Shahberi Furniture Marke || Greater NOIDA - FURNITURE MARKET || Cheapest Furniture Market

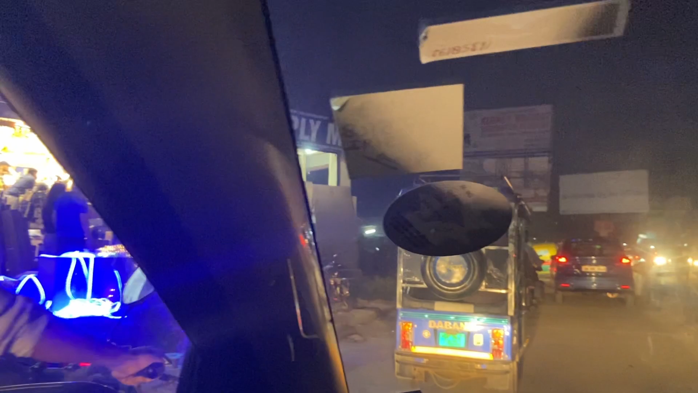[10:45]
देखिए ये है आपकी शाबेरी मार्केट, अगर आप आओ यहाँ पे तो दिन के टाइम ही आना, क्योंकि नाइट में तो इतना ट्रैफिक हो जाता है जैसे हम अभी फंसे पड़े हैं।
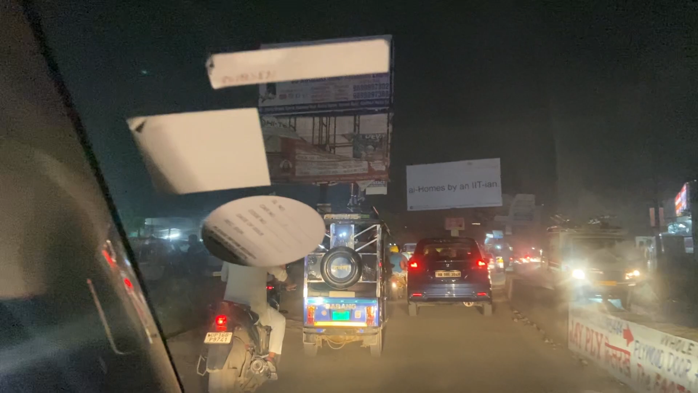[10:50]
नाइट नहीं है अभी, 7 बजे हैं। हाँ ठीक है, कम से कम आधा घंटा हो गया हमें ऐसे ही चल रहे हैं।
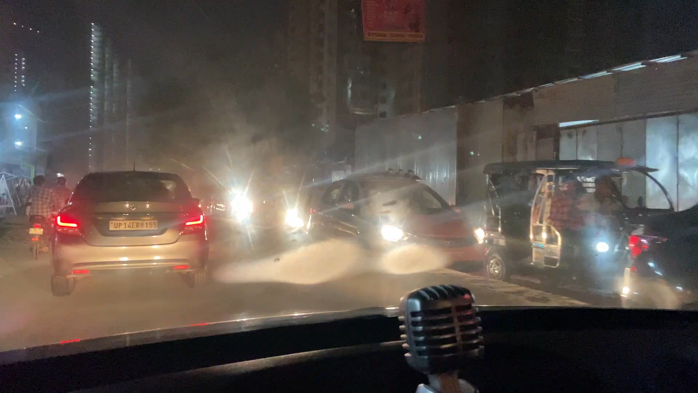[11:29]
तो भयंकर जाम, अब तो थोड़ा रनिंग हो गया यार।
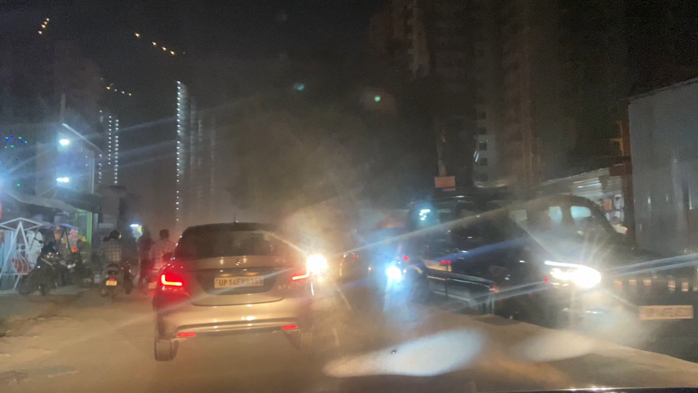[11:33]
शाबेरी में यही है, अगर आप शाम को आओगे शाबेरी तो आपको बहुत जाम मिलने वाला है यहाँ पे। जाम तो मिलने वाला है,